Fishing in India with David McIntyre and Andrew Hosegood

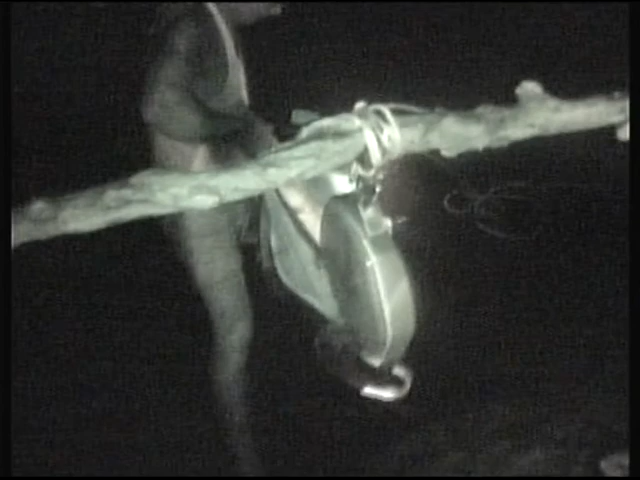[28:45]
Now just the weigh-in of Terry Eustace's fish. As you can see, a bit of a lump.
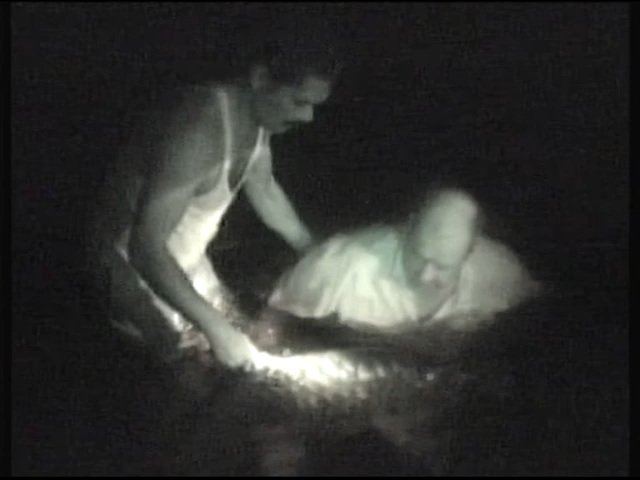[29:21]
It's a small big boy. Yeah.
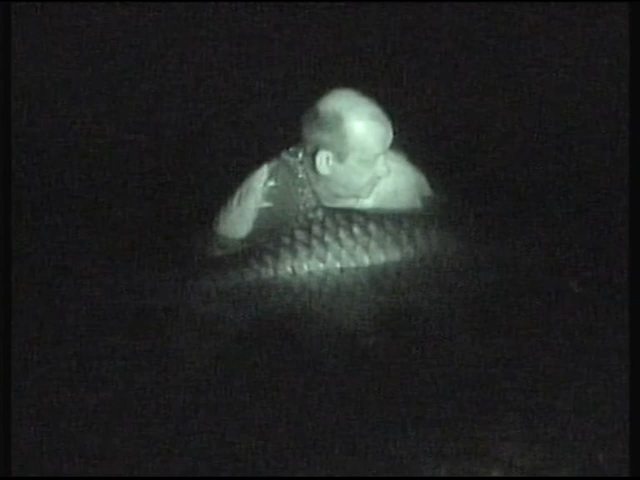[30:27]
3, 2, 1.
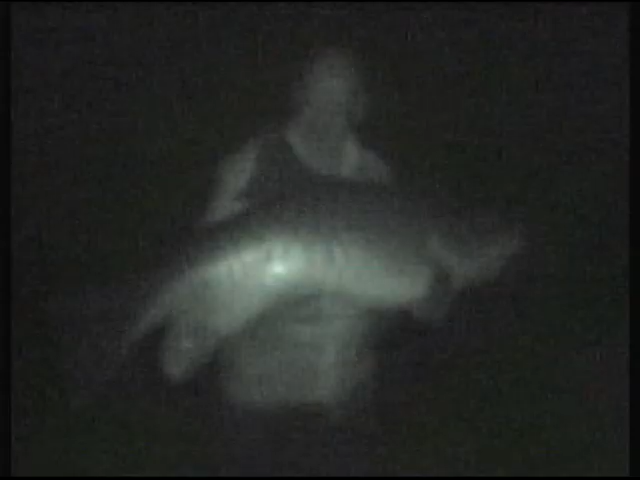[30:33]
Let me just get one coming down on you. Ready? 3, 2, 1. Too late. His tail was curling back then, wasn't it?
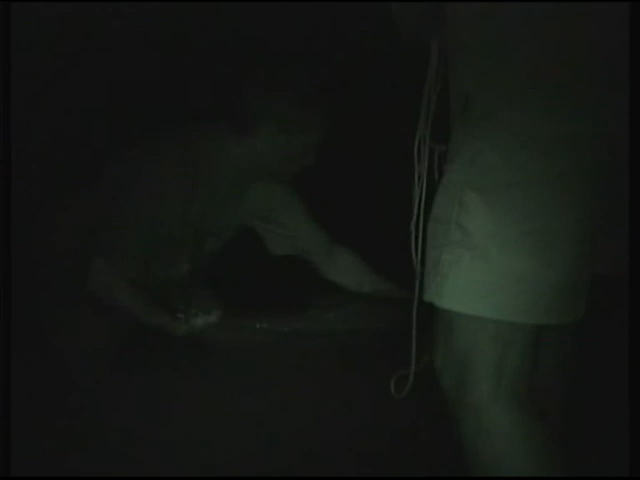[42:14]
I think she's nearly ready to go,
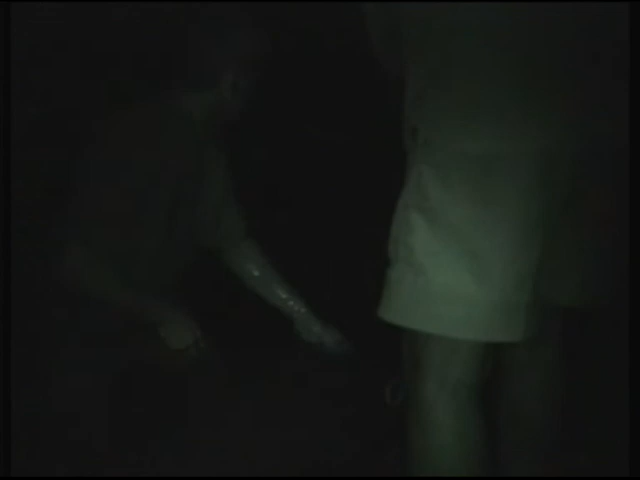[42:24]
Moving on, we now continue the nighttime action, again at Crocodile Rocks. And this time we join Dave McIntyre and Derek King to witness a magnificent brace of fish weighing 41 pound and 79 pound respectively.